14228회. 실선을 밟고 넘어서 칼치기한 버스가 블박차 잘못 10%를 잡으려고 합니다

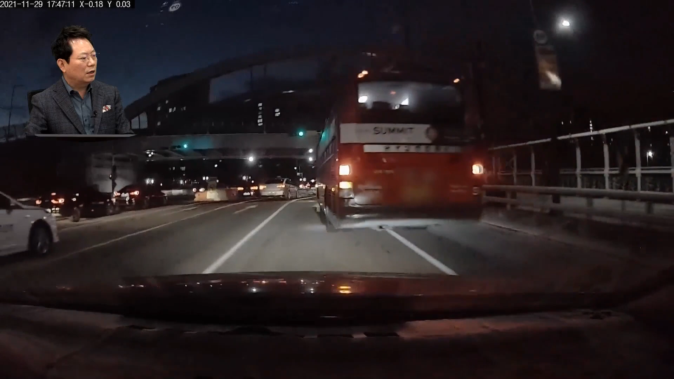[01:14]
과... 어허... 여기에서 버스가... 빵! 하는데 빵! 할 때 때립니다. 실선에서 넘어왔습니다.